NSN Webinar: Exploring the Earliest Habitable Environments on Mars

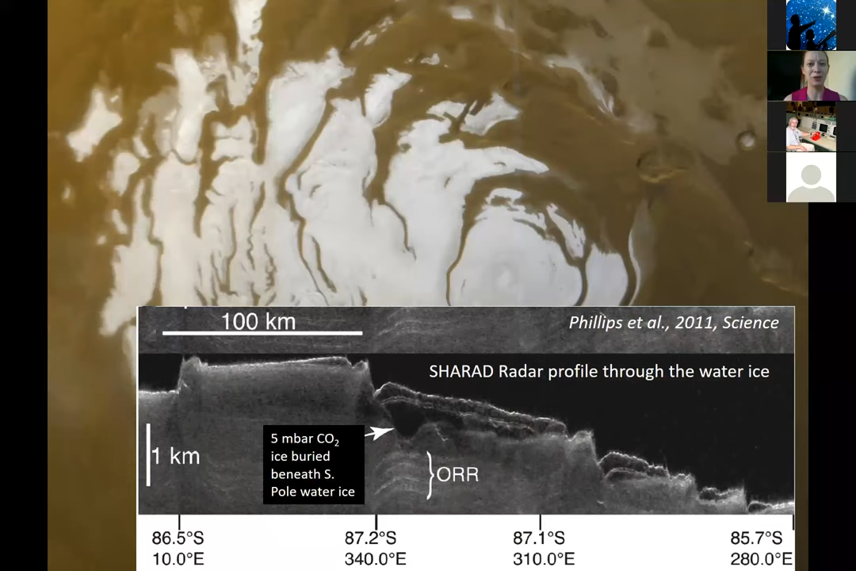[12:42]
And using estimates of the volume, the volume of that would almost double the atmospheric pressure of Mars if released. And really, it's a question of when released, because we know those polar caps are unstable against the obliquity fluctuations on some timescale.